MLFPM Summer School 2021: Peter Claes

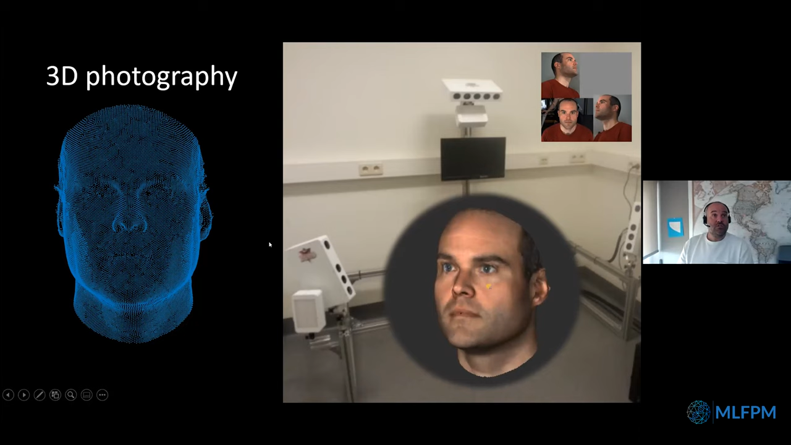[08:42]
We have two eyes, so two different cameras, slightly deviating apart in distance. So together, we can basically perceive depth in the surroundings. And these cameras work in the same way. But a 3D image is essentially a point cloud of the collection, which is being connected into a wireframe. And I'm using computer graphics. You can render this into a surface. You can put some light, and you can really observe a continuous surface.
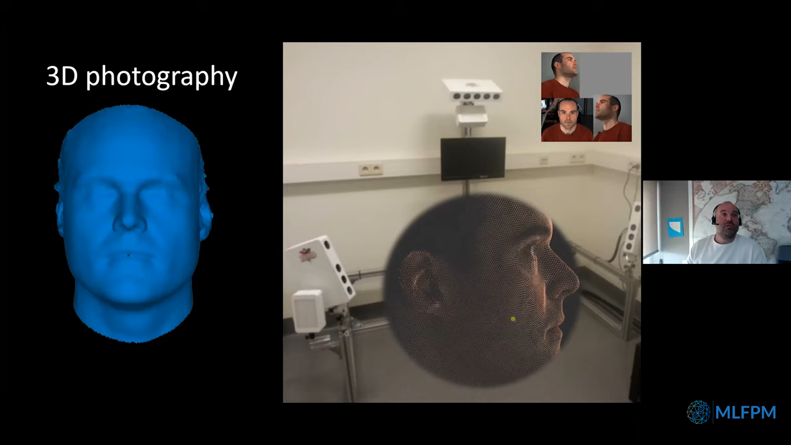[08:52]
And typically, you can just simply add some texture to make it more realistic and more interesting to look at.